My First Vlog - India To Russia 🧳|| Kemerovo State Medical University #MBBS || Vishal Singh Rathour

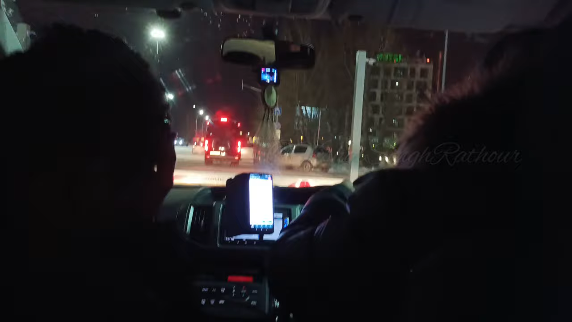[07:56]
एजेंट ने टेक्सी बुक करवाई थी तो हम टेक्सी से होस्टल आये रात काफी हो गई थी थके